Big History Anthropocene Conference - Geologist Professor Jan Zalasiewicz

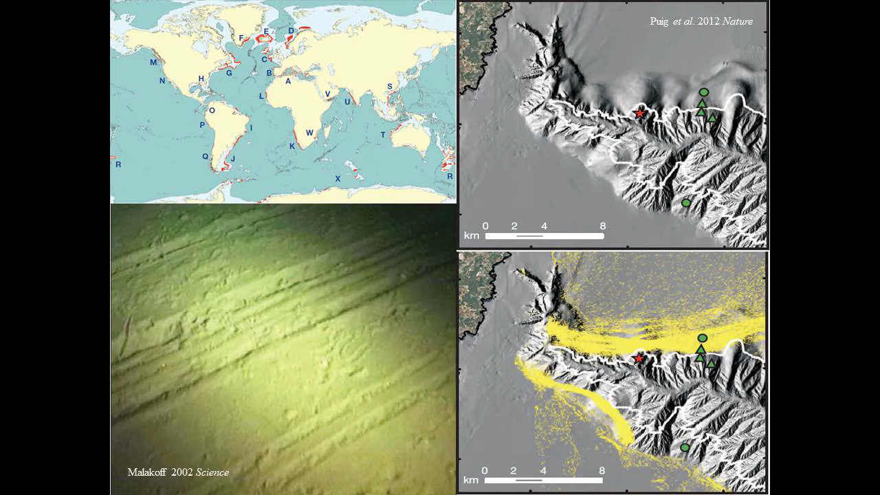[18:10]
We scrape the ocean floor, we trawl the ocean floor, plow it effectively,
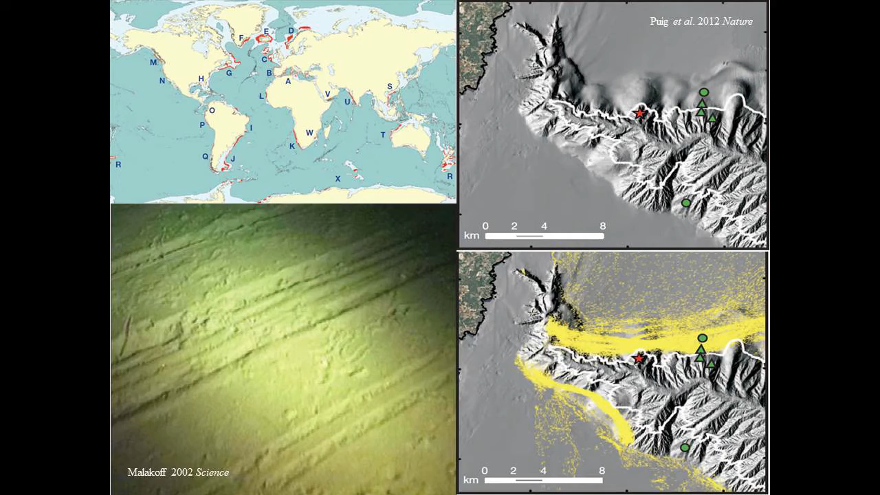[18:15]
and therefore restructure most of the continental shelves to catch fish, you know, for us. And that is another way of making strata both under sea and on land.